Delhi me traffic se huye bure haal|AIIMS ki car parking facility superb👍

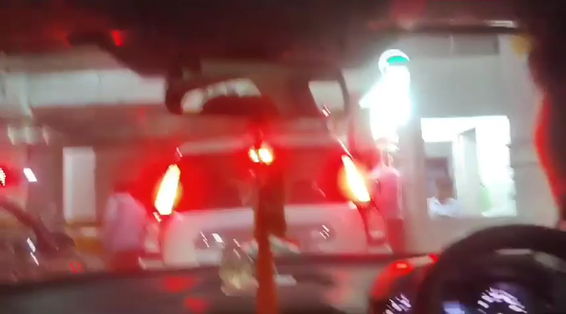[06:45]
तो बस निकलते हैं यहाँ से और यहाँ का आउटगोइंग बाहर का भी दिखाते हैं आपको कि काफ़ी अच्छा बनाया हुआ है राउंड राउंड में।